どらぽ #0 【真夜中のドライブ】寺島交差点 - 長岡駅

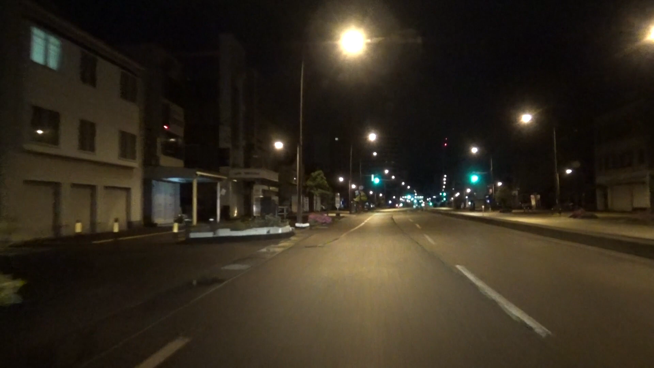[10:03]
フェニックスソロには一番いいって言うもんねそうだな高専の屋上からうん一回見たこと反対側の高台ですねなんだ東山ファミリーランドあれ?違う?高専もそっち違うか間違えた?間違えた?間違えた?
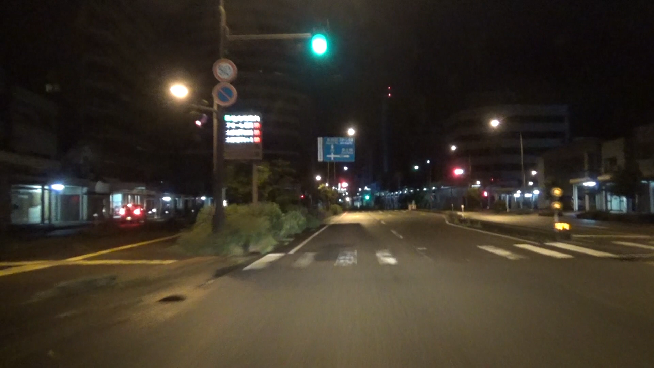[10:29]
東山ファミリーランドが分かるうんまあ小っちゃいけど小っちゃいよね混んではないからうんうん長岡駅前でーす高本はクランクになってたところがああ直ったところだね直ったというか直したというかあれ?
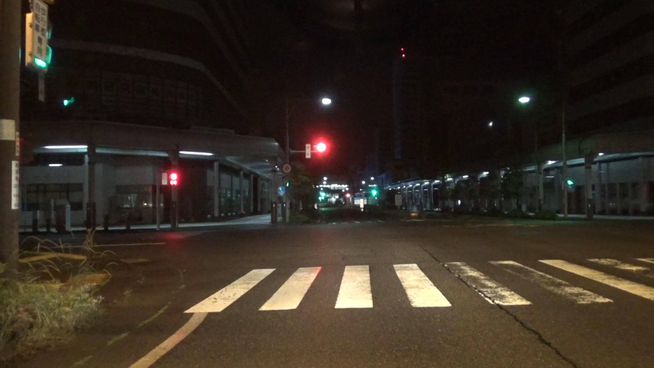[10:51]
お城の名残でうんうんクランク場そうそうこの駅の所が長岡城だそうだったんだよね山の上じゃないんですよ有給山の偽物なんですね有給山の所に城があるけどあれ違うんですよあれだと思ってたよ俺もあれだと思ってたうんそういう勘違いさせるからああいう建物はやめた方がいいと思うそうだねははは
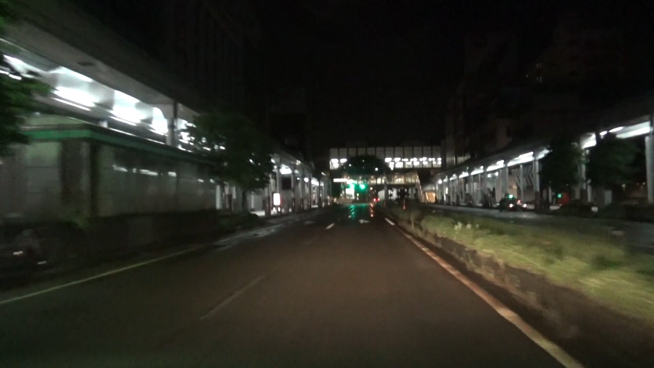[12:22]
この所森塚ねえああ、全部入ったの。凄い。あれ?あの、鶏屋があったところに、餃子屋になってるんだけどね。
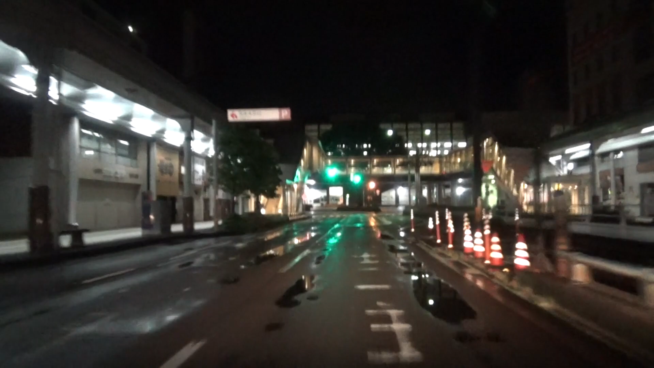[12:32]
時代にあせて、変えていくスタイルなんじゃない?積もりレコード。懐かしい。
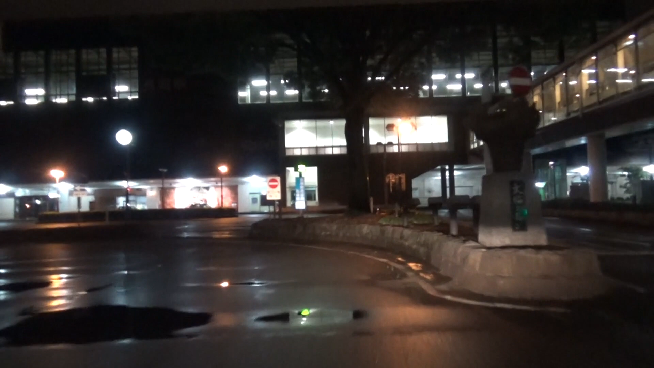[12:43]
駅前でーす。タクシーがいるぞ。2台。こないと何もいなかったけど。
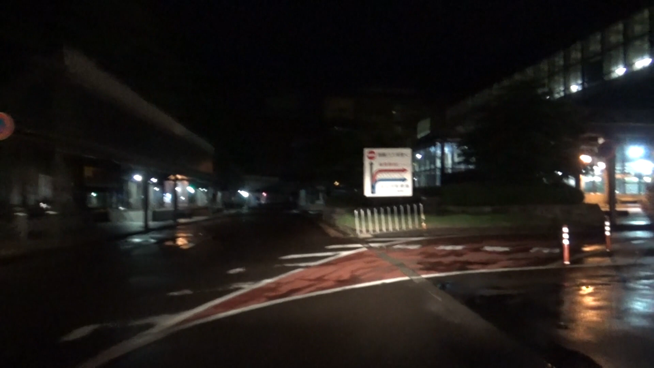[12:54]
自粛解禁されてるのか。人が歩いてるぞ。インタビューすればいいんだよ。